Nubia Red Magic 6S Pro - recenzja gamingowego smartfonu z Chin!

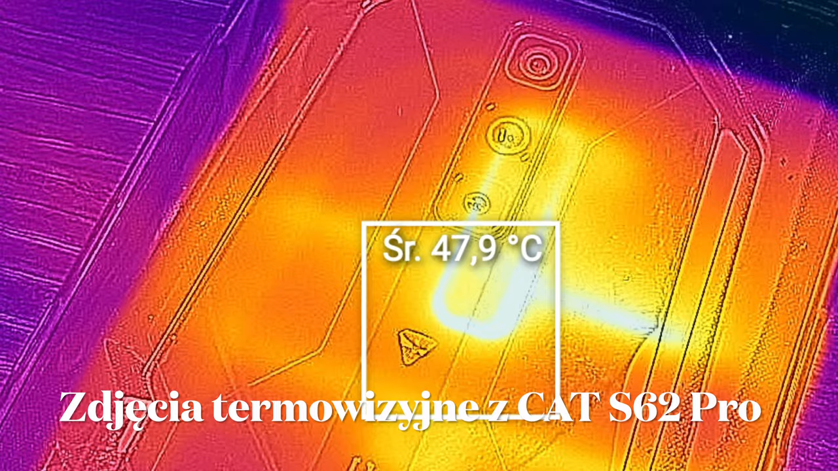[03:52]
temperatura potrafi osiągnąć 50 stopni, gdy mamy włączony wentylator.
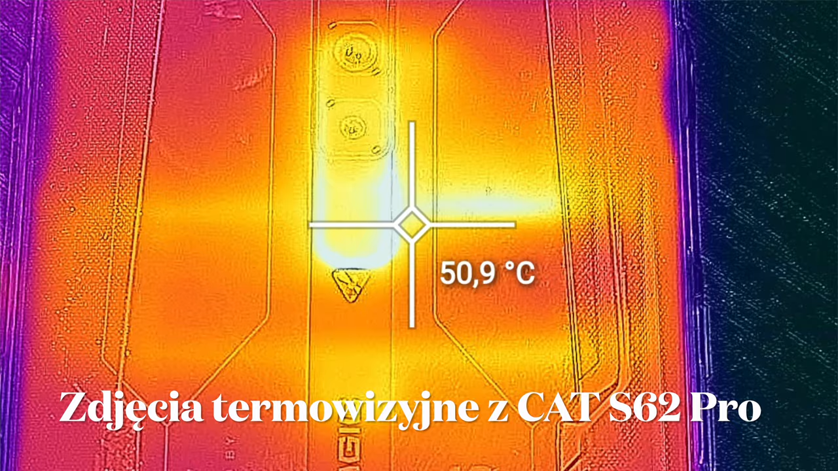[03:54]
On screen: spot 50.9°C
To teraz wyobraźcie sobie, co by było, gdybyśmy go wyłączyli.
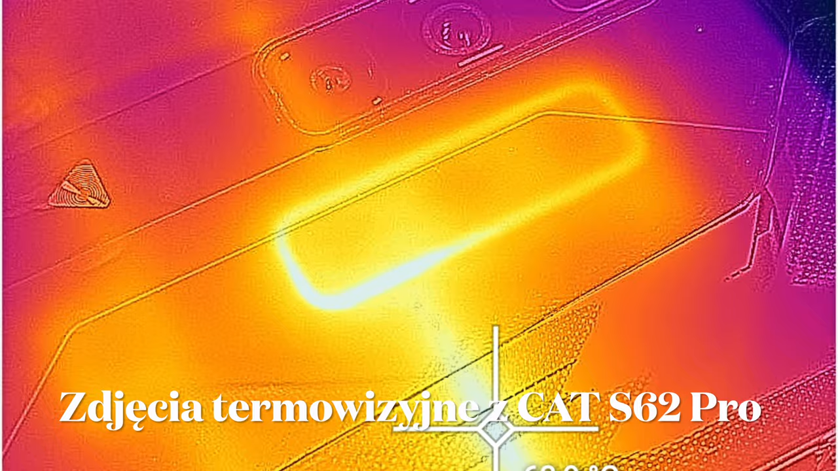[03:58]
No ja to sprawdziłem.
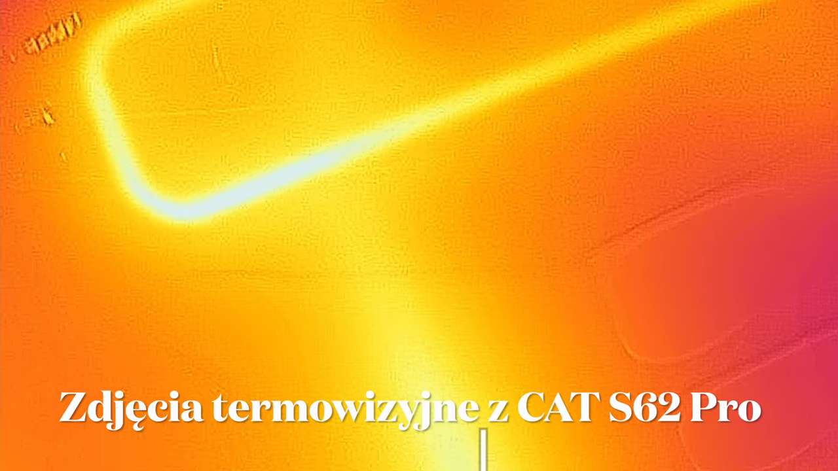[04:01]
Prawie 70 stopni tu było, czyli telefon już mógł nas niemalże oparzyć, ale najzabawniejsze jest to,
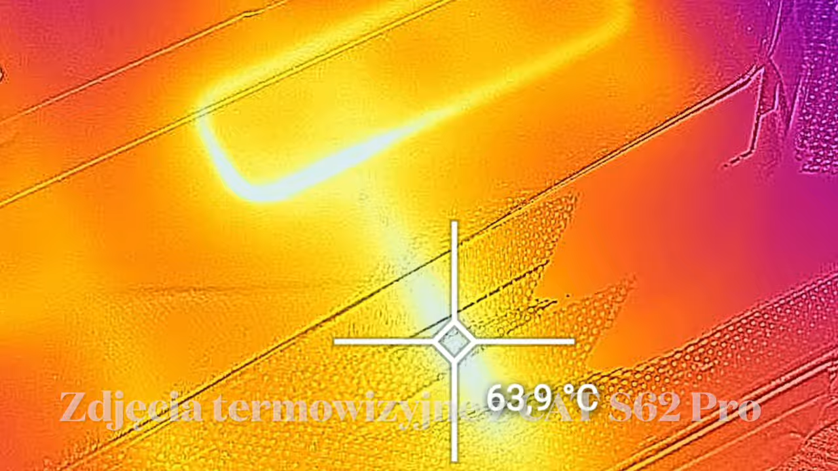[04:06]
On screen: spot 63.9°C
że nie wpływało to jakoś szczególnie znacząco na wydajność telefonu.